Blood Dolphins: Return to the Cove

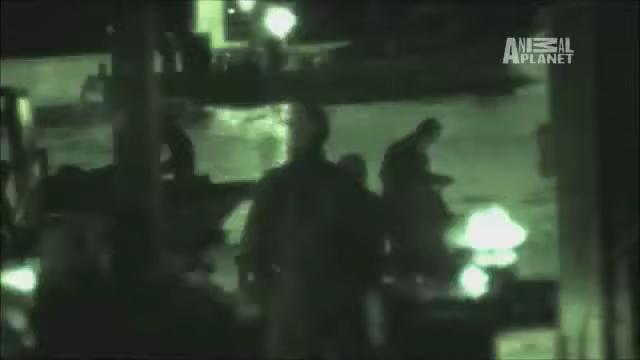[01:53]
They're getting ready to kill him. Can you take care of the camera?